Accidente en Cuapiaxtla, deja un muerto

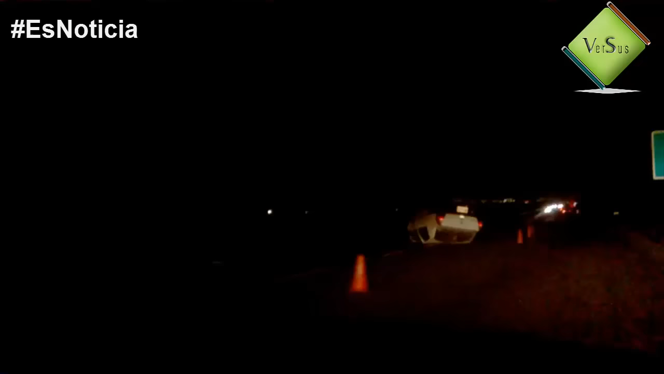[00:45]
se sabe que la unidad que conducía era un Nissan Platina color blanco con placas de circulación del estado de Tlaxcala. Para Versus, Viridiana Salazar.